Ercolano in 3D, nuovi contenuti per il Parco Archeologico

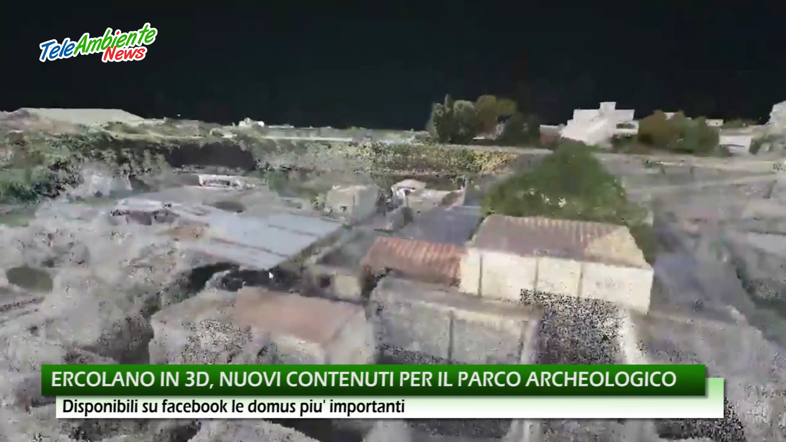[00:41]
Non si tratta di ricostruzioni virtuali, bensì di vere e proprie scansioni tridimensionali,